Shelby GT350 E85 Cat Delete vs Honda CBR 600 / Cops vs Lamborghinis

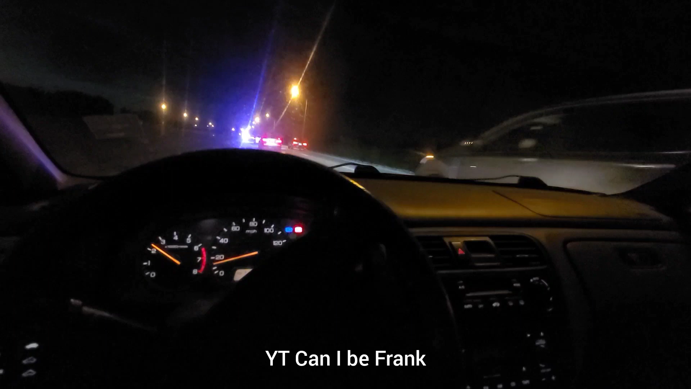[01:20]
Urus and a Huracan from the dig, and now they're running.
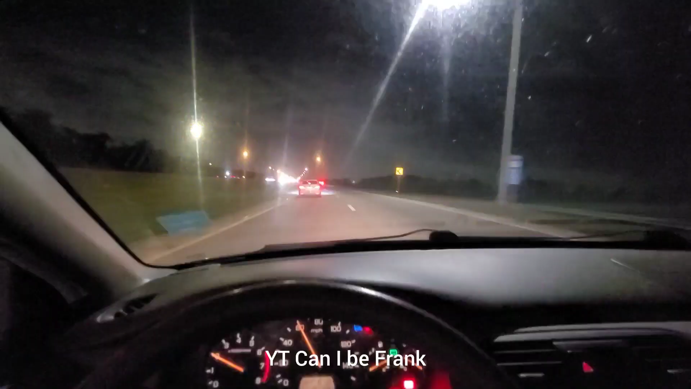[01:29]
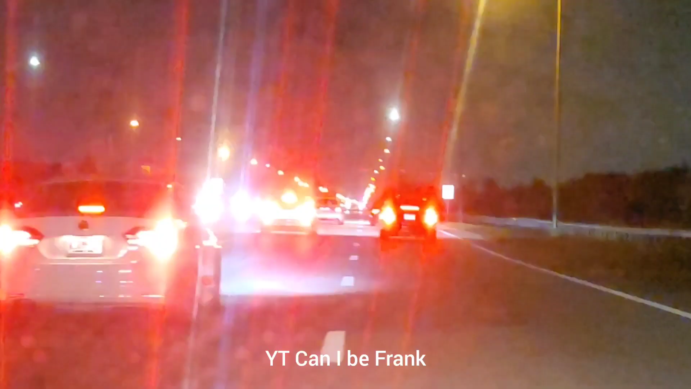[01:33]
My windshield. I ran out of windshield washer fluid yesterday.
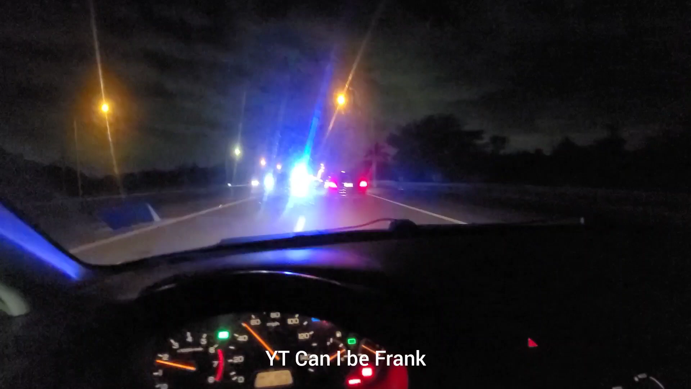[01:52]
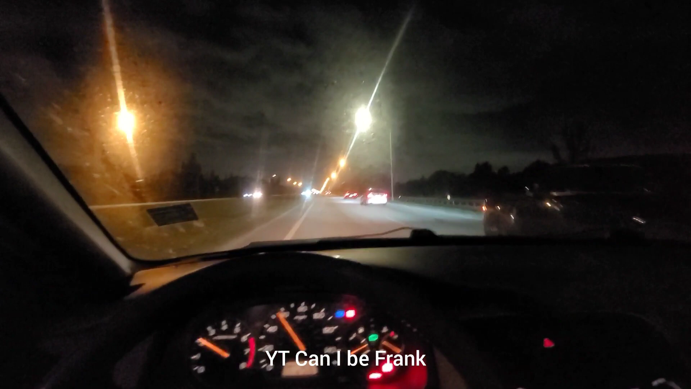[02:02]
Here's the Huracan. I think the cop chased the Urus.